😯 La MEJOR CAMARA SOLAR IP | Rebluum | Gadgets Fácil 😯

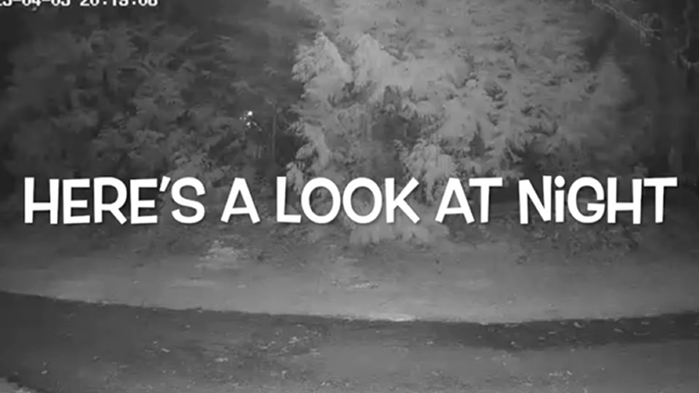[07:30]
noche El modo nocturno Ustedes pueden ver un pequeño extracto De lo que estoy mostrando en este momento De lo que hace la cámara en la noche Funciona con Alexa Puede